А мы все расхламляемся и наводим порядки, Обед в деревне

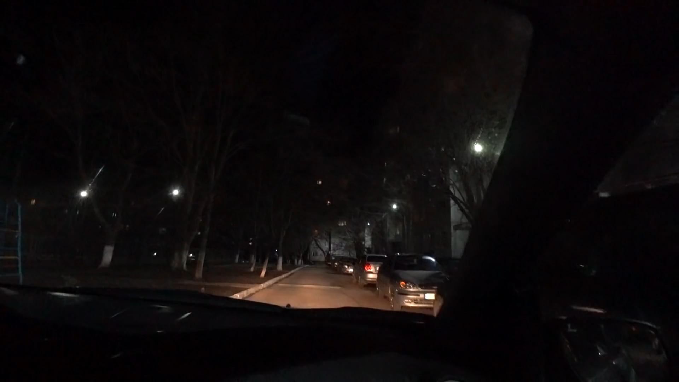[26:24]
Четыре дофига встало. Да. И там на том месте вместо трех две машины стоят. Капец. Не мог где поставить.